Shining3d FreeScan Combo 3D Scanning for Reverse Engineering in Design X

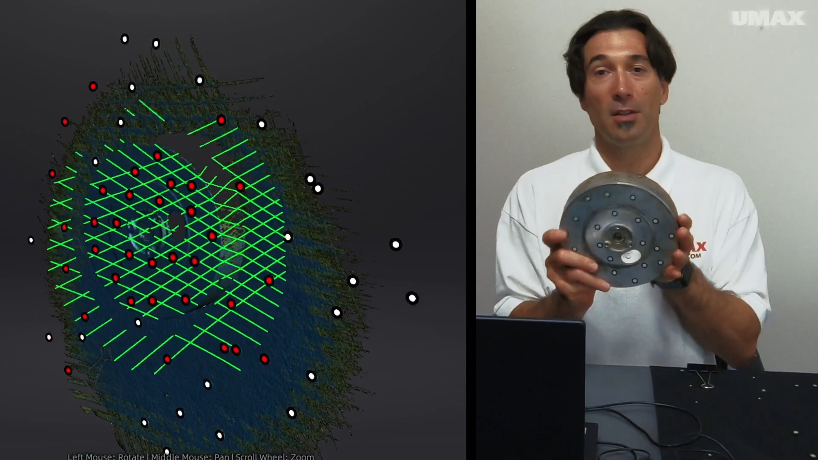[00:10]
for our reverse engineering and design X project. I used the FreeScan Combo to scan the flywheel.
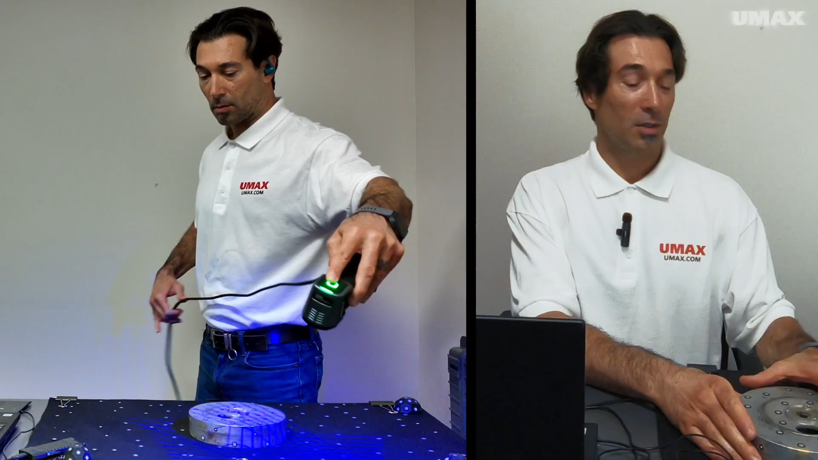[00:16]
The FreeScan Combo is a metrology-grade handheld 3D scanner by Shining3D. It's an amazing device. It offers two different light sources, infrared the cell and blue laser. When using blue laser, you have three different scanning modes. You have 26 multi-line global scanning for taking in a lot of detail all at once.
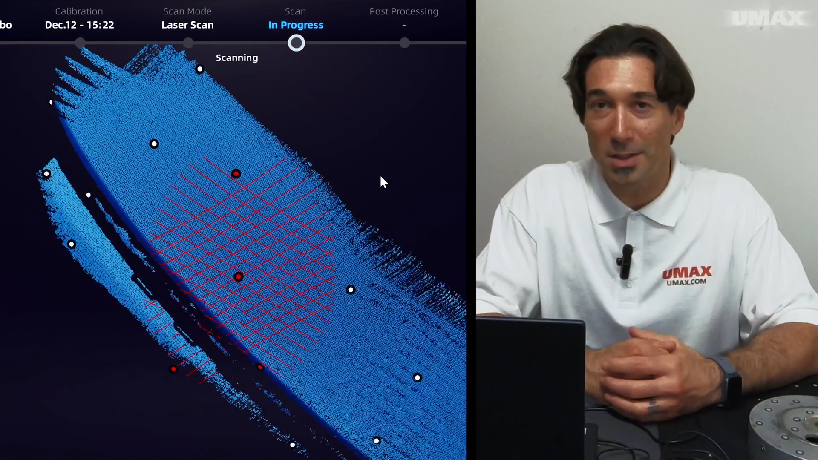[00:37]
You have seven parallel lines for fine detail scanning.
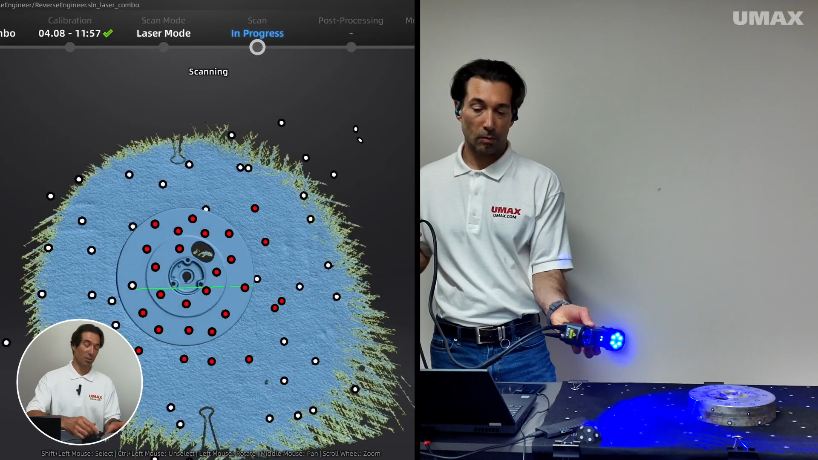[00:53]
And then I did switch over to single line scanning to dig deep down into here. Created a new project group. And then I scanned the interior. And I switched over to single line scanning to acquire the data in here.
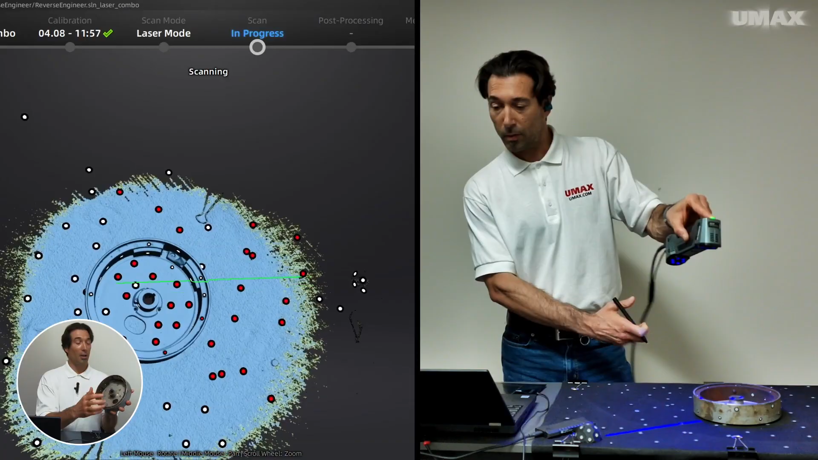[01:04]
I then created another project group. And I turned it on its side here just to see if I could pick up any details that I may have missed.
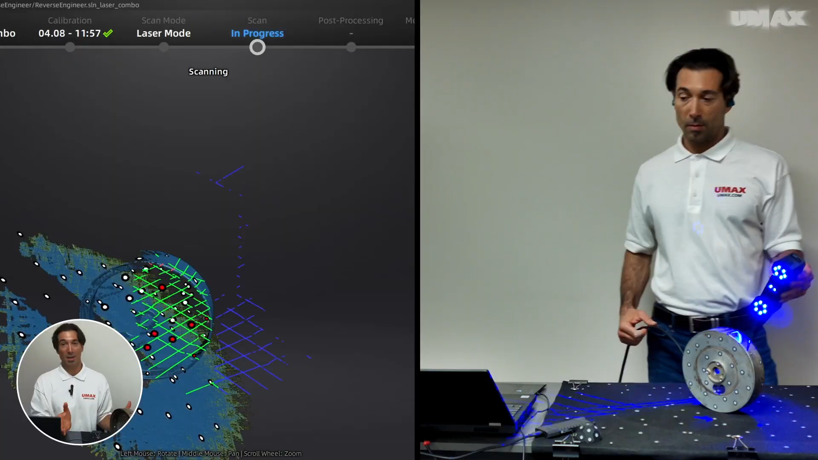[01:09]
After creating those project groups, I went over into alignment. And normally, I can do automatic alignment.
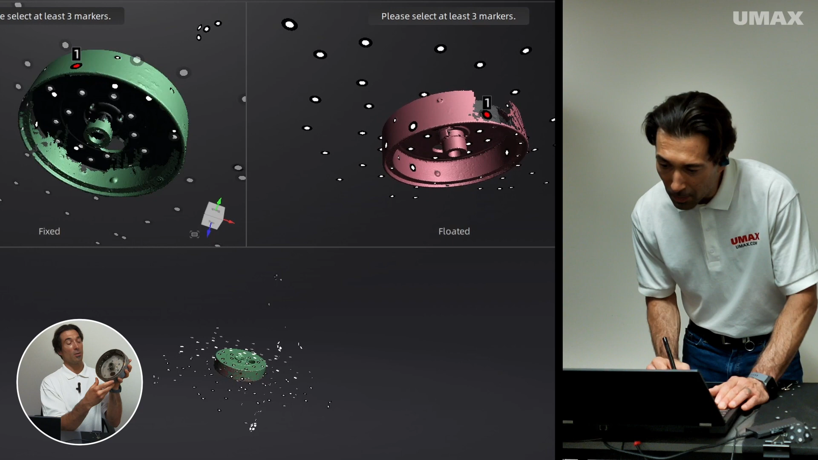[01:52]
And so I was just able to pinpoint those that corresponded with the tracking markers on the opposite side.
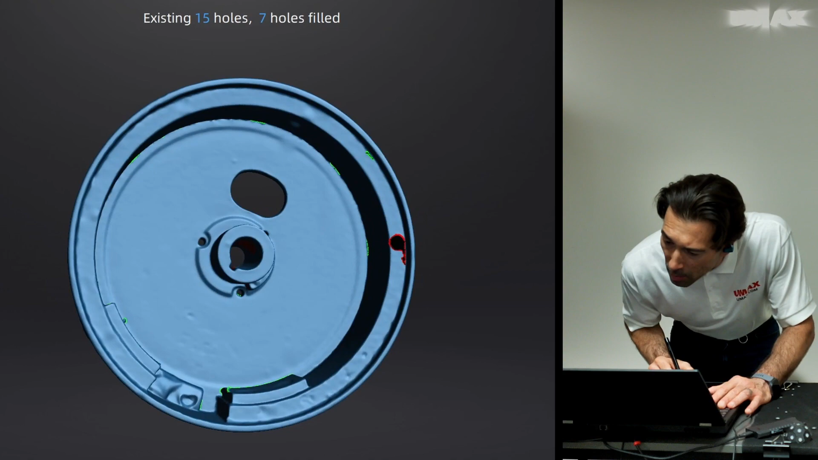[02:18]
That way, I could just go through and fill in the holes one by one and make sure that the geometry that was produced was as accurate as possible.